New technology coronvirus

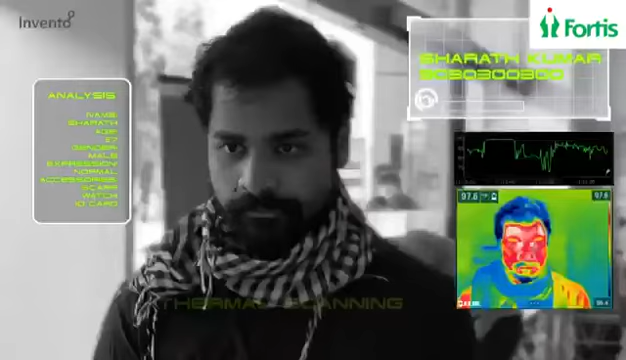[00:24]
Your current body temperature is 100.8 degrees Fahrenheit. Do you have a fever, cough, throat pain or difficulty in breathing?